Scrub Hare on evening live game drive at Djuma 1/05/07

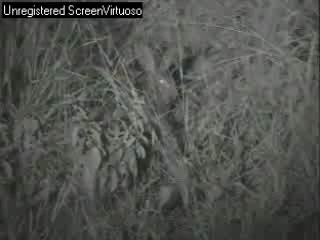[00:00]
You can see the ears and the eyes quite clearly there. Now what's amazing is I can't see anything. I'm looking at the dark area in the bush unless I'm looking at the same picture as you are looking at and I can see a scrub hare. Infrared lights there. Now scrub hare is typically essentially a lot of people might just call them a rabbit. I'll explain a bit just now why it's a hare and not a rabbit. But with normal lights they would have scampered off very very quickly. He's just sitting there and he might do a bit of movement just now.
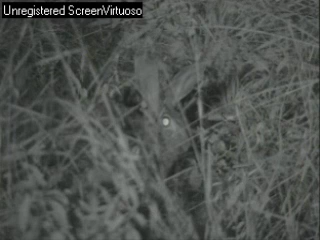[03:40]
So they can obviously cope as well as a lion or elephant could. That's how they found their niche. In this case he's just very alert. The ears are always listening around. The nose, as you can see there, constantly smelling and sniffing. So even that he would be well aware of anything coming anywhere upwind from him. And then his eyes as well. Huge eyes if you were... At the moment you see more the reflection of the light off the back of his retina. Something called the Tipitum lucidum, which is where the reflection comes from.
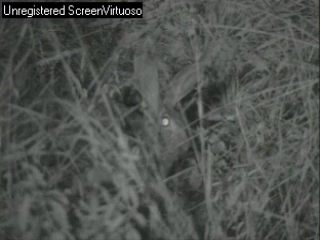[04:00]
But if his eye was in daylight, it's quite a large eye. So they've got very good eyesight at night as well. And at the moment with that virtually full moon that we saw earlier,
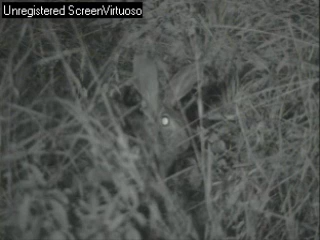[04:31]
Well, hairs are beautiful, but he's not doing too much. I think we're going to head down the road and see what else is around.
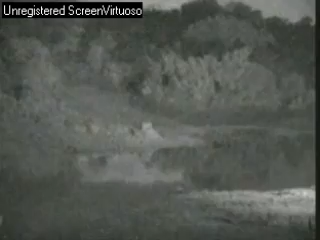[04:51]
Certainly seems like scrub hairs are out tonight. Let's get to the side here a bit.
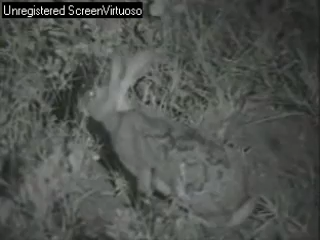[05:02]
At the moment I'm literally looking at nothing. I'm just looking at dark. I can't even get to have a look. So I'm talking about what I presume is acidic. The characteristics of the animal at the moment. Just his body shape, his coloration, that slight sort of tinge behind his ears. In normal daylight that would be a sort of a rusty color.
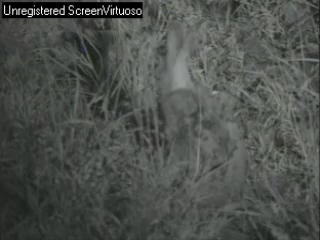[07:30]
He's eating a bit of grass again. Another interesting thing that hares do, is they eat the grass little pellets, and then once they've defecated, literally just looks like little pellets of grass afterwards, they tend to eat some of it again, just to re-digest it, digest it better, get more nutritional value from it. Basically they're sort of doing what your ruminants like impala and giraffe do, in different stomachs.
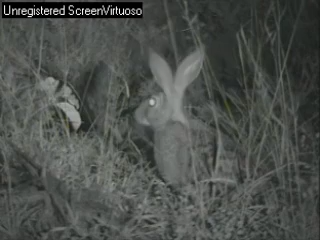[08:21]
huge ears now. Not so easy to see, but those ears are very thin, if you were to feel them, or stand very close and look at it, they're literally maybe a millimetre thick or a millimetre thin, especially towards the tips.
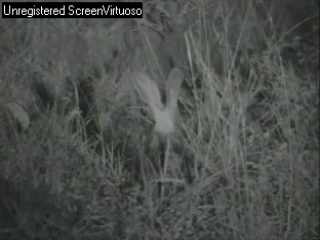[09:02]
and if they keep that nice and cool, then that can cool them down. The same goes for when it gets really cold. Now tonight's not a bad evening, it's probably, I don't know exactly, but probably 17, 18 degrees Celsius out here, which is about 70, 65, 70 degrees Fahrenheit, so it's not very cold. But if you see these guys in midwinter, they tend to sit under bushes a lot more,
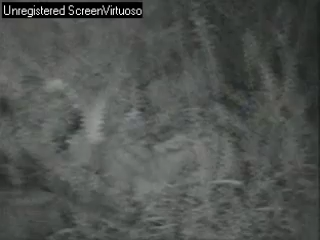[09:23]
keep their ears flat against their ears there as well. You'll see those patterns on his back from his grooming earlier. Look at that. See the eyeball or the pupil better there, the shape of the eye like I mentioned earlier, huge eyes. Obviously they evolve for nocturnal life or for nocturnal behaviour if you want, nocturnal activity.